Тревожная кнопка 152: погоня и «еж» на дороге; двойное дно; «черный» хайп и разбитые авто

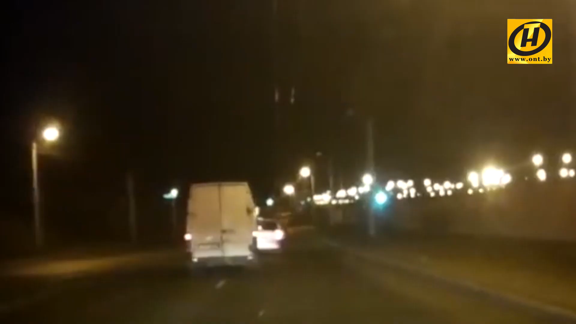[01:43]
На улице Кижеватова фургон бортанул один из служебных автомобилей. Беглецу удалось выехать за МКАД.